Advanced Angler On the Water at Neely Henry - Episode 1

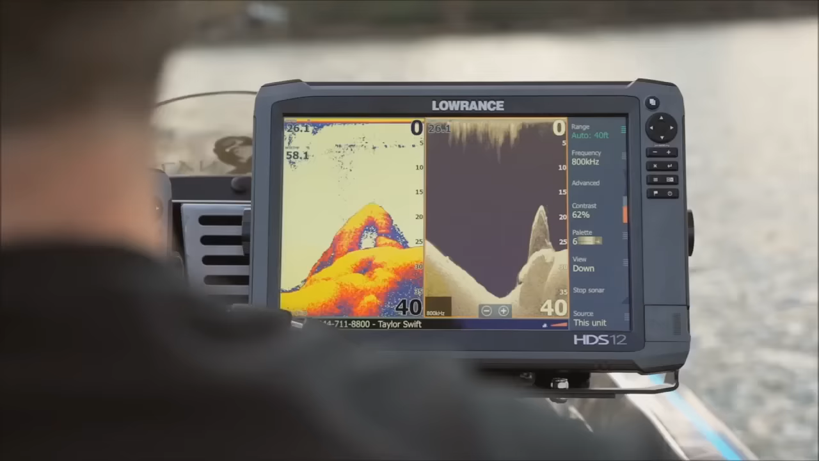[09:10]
sonar and structure scan HD sonar imaging.
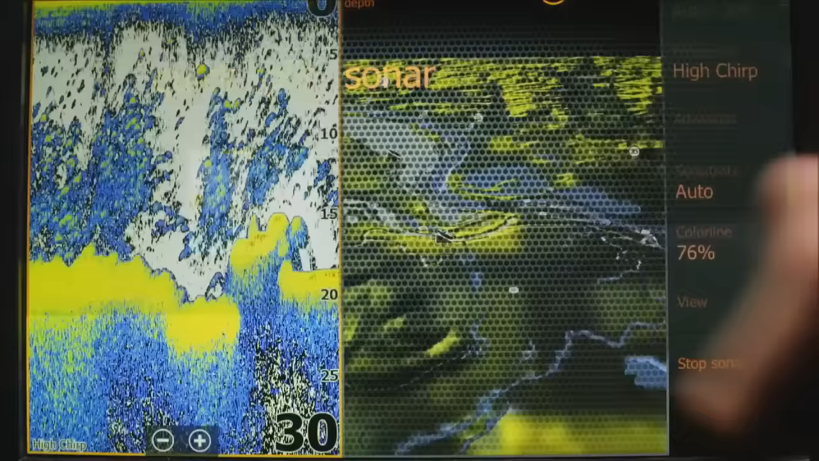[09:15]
Clearer views, faster interface, multi-touch screen, keypad operation, and total boat control.